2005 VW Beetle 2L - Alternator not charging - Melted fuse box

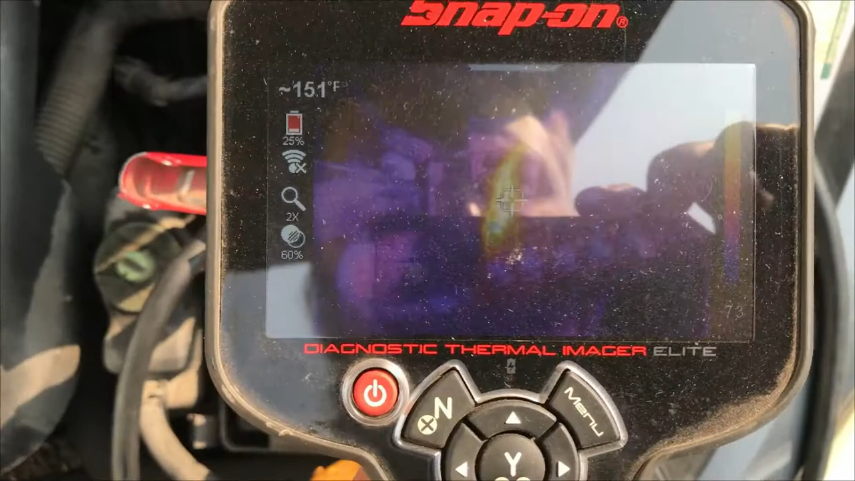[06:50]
okay so if you can see on the thermal imager um she's hot that's
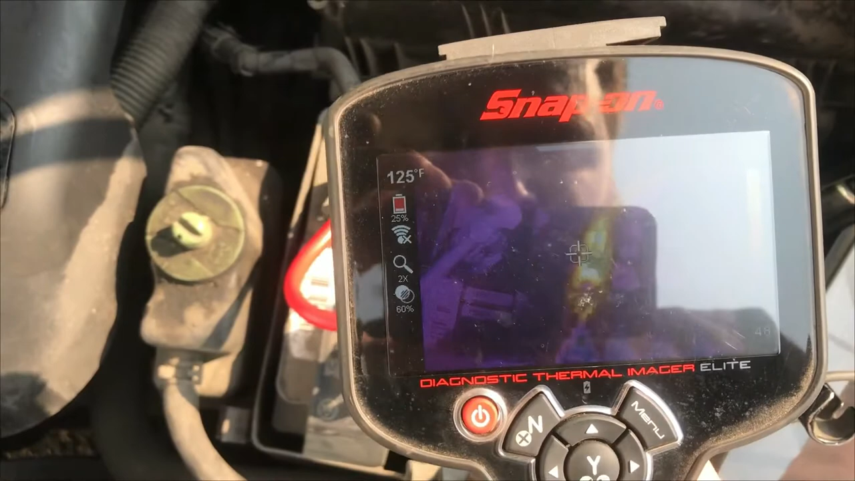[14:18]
On screen: spot 125°F
okay so back to this and we are back to getting smoking hot I don't know if you can see that
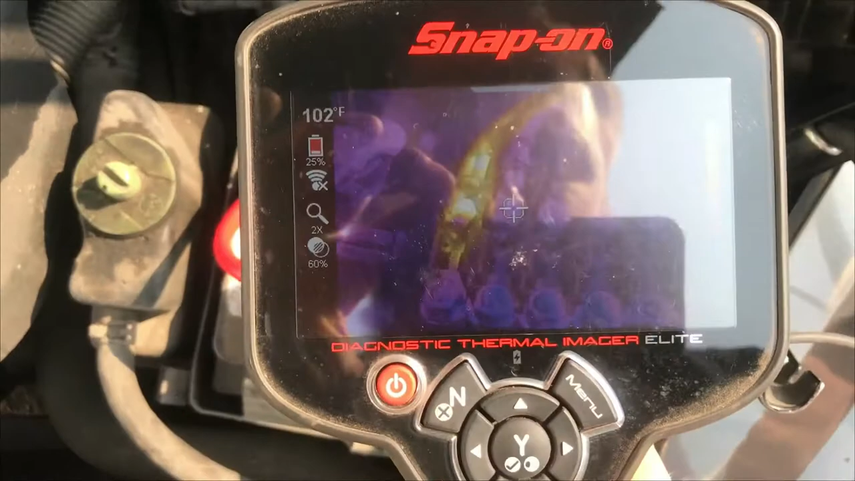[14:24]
On screen: spot 102°F
I'm gonna say 200 or so yeah too much glare
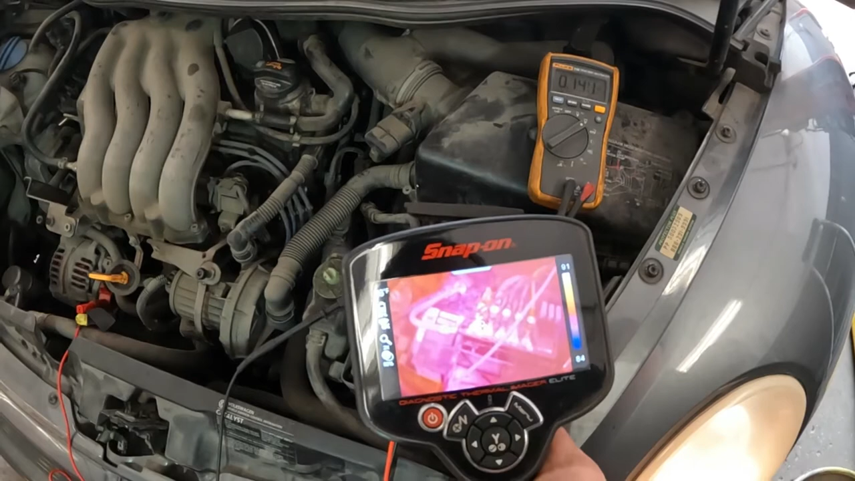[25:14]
So if you look at our scale on the right we're between 83 and 91 So it's not a huge difference. It's not it's definitely not skyrocketing like it was before
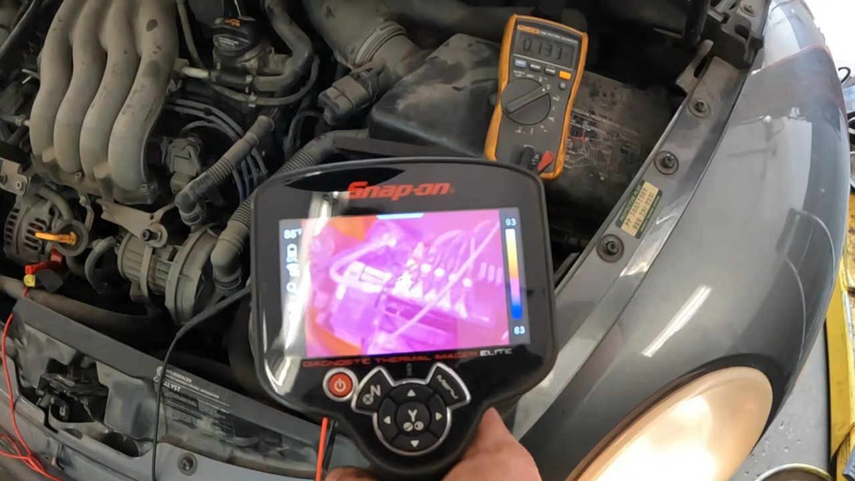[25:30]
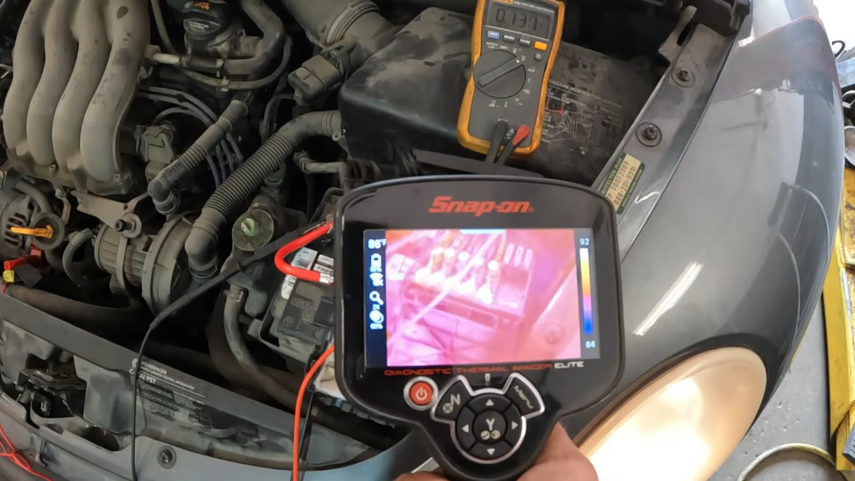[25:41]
So if we can get that closer, let's see if that will tighten up any
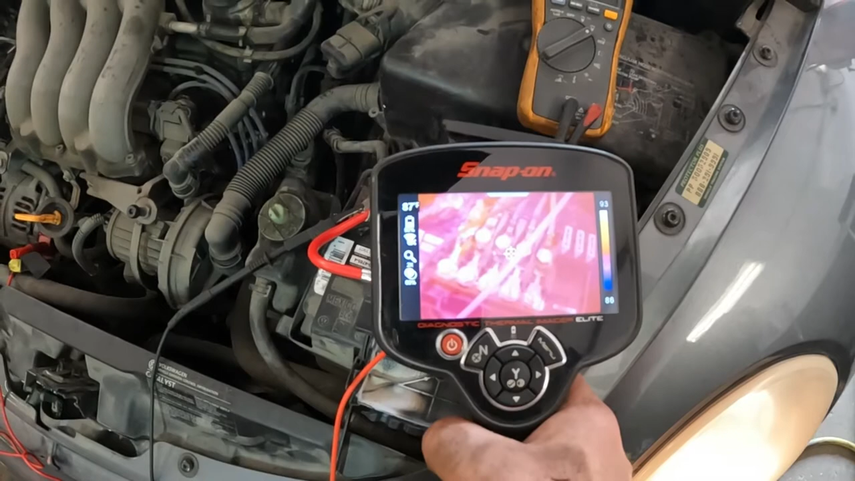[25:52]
Well, there's definitely a lot better. I was not able to have it run this long It was getting way hotter than that before
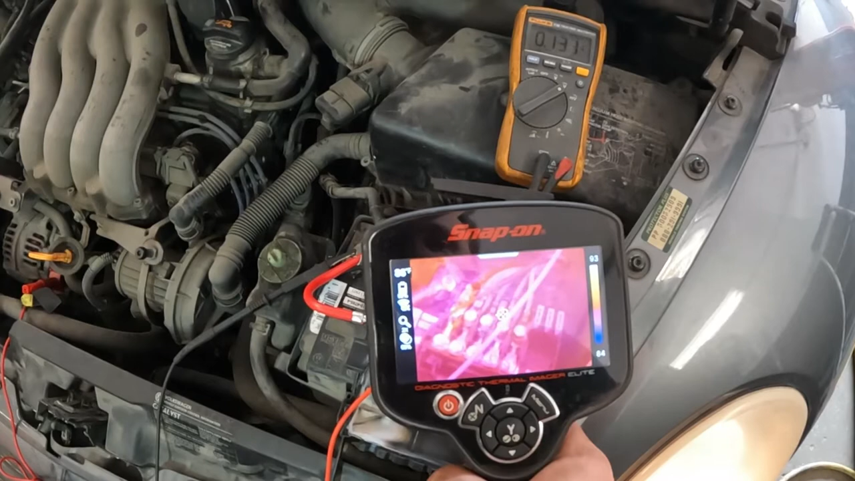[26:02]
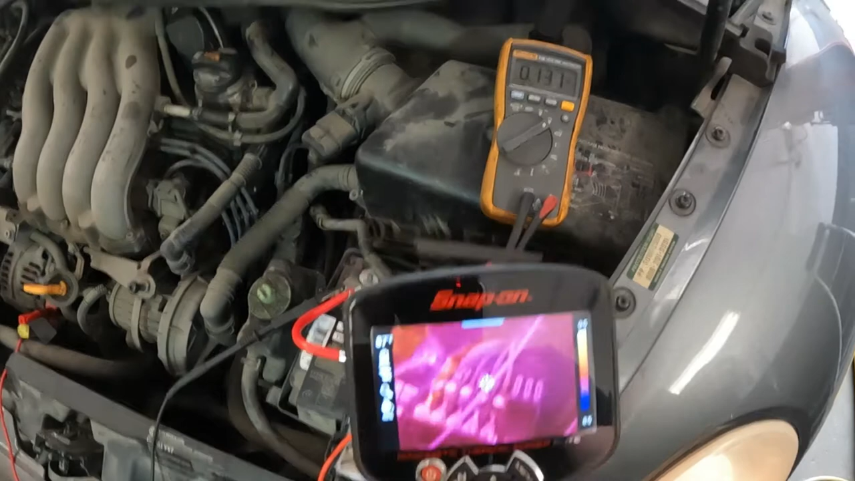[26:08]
You know, obviously I would like that to be a little bit lower so What we can do
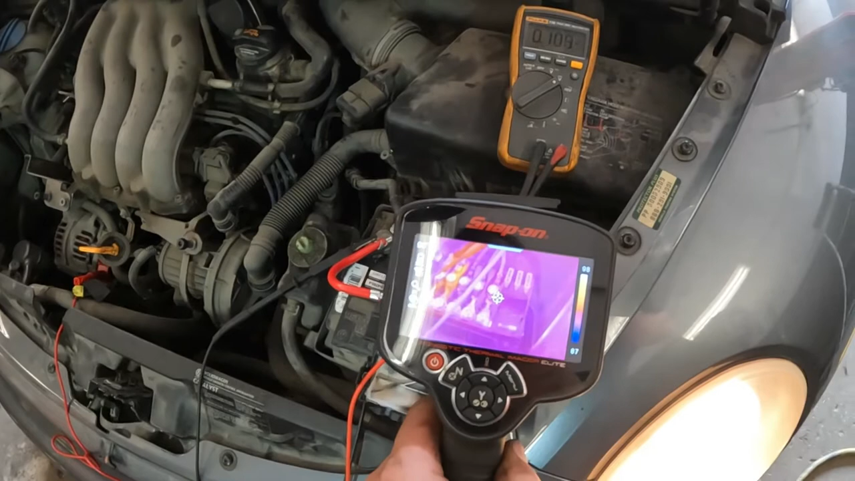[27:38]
that's not really that high Um, and that's also not terribly high obviously I'd love to see that a little bit lower
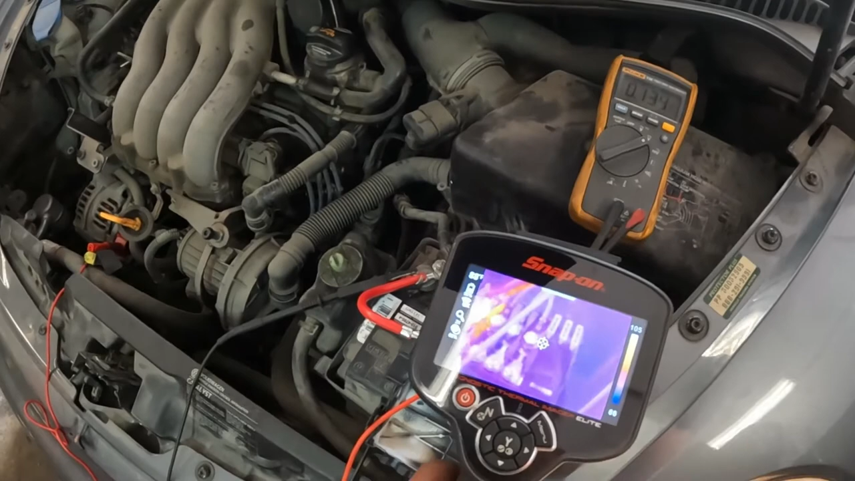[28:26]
And we're at kind of a 105
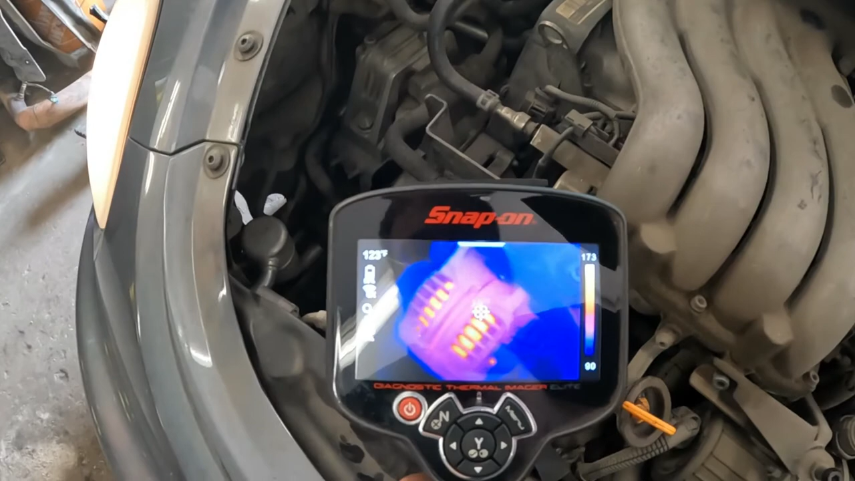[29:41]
That's not crazy warm 170 fahrenheit seen hotter than that
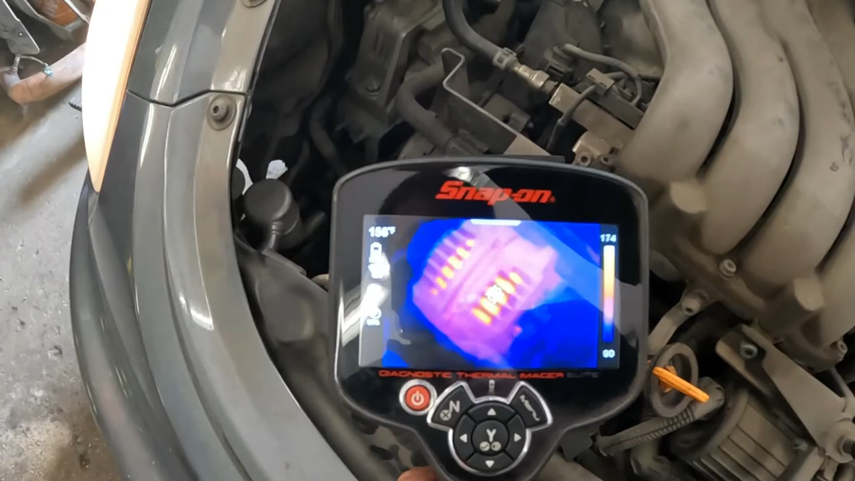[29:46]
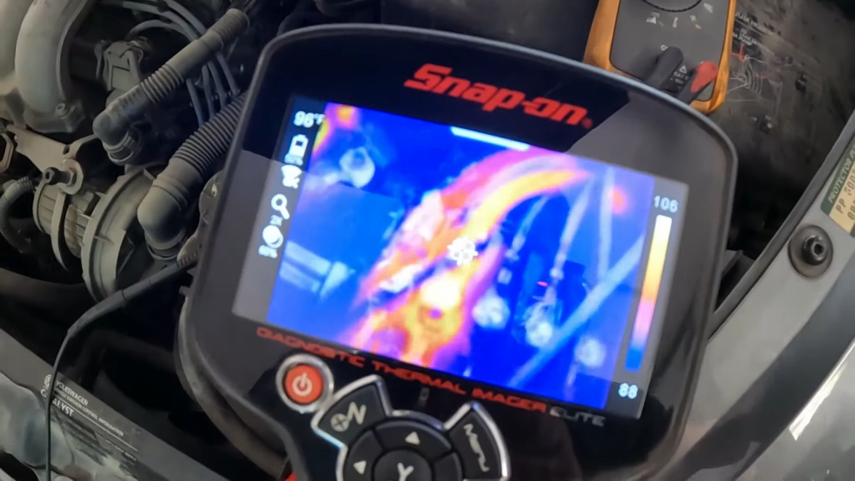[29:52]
Hmm Well There's a bit of warmth there but
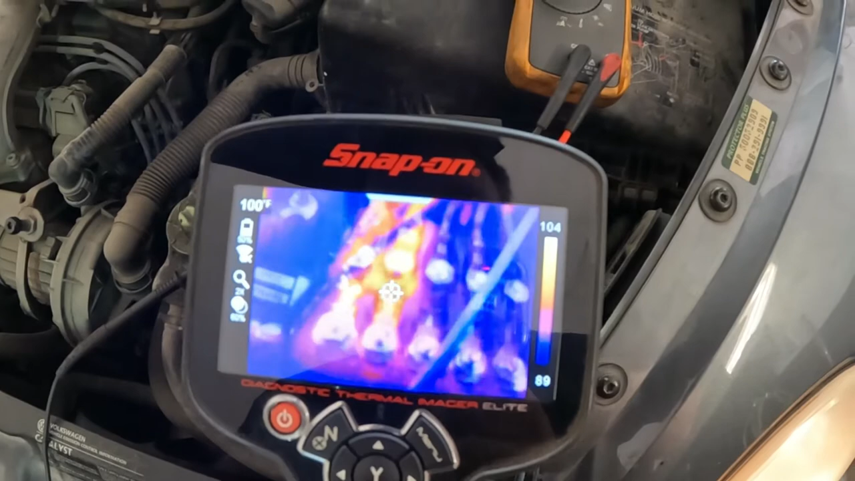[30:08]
Basically what I'm gonna do is I'm gonna kind of keep that running Uh outside And we'll see Uh If that gets any better so that one's 105
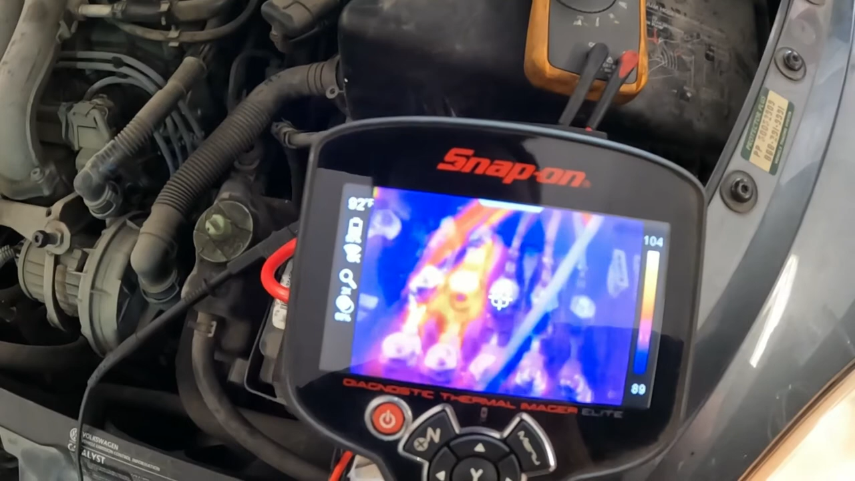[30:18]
That one's of course Or sorry That's kind of
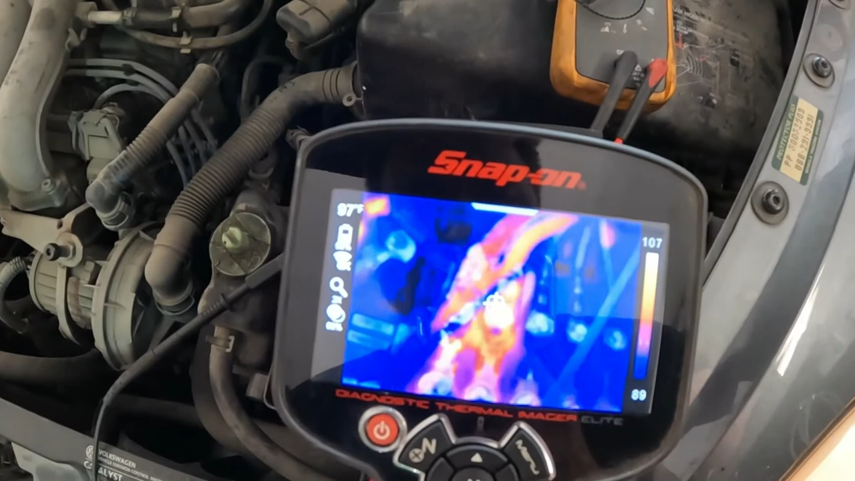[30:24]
100 or so right on that knot If we get this guy
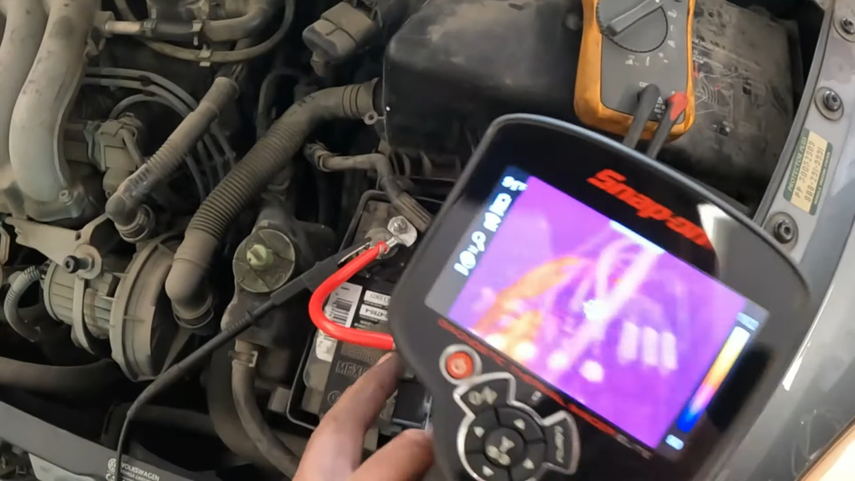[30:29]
Out of the way That one's also about 100 or so
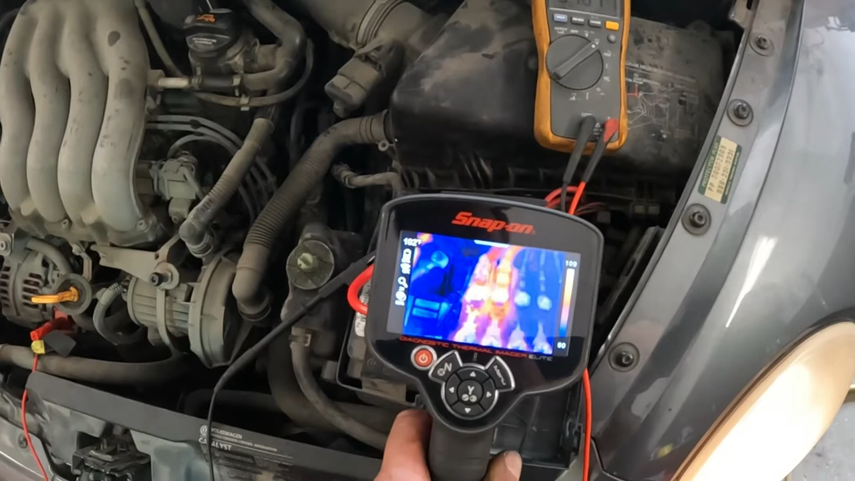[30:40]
So that one's got a bit of warmth to her right there on that terminal the terminal that we did A couple degrees cooler Of course these ones are dead but they're not that much cooler right so if you look at that that's 94 Whereas that's 102 that's only eight degrees Um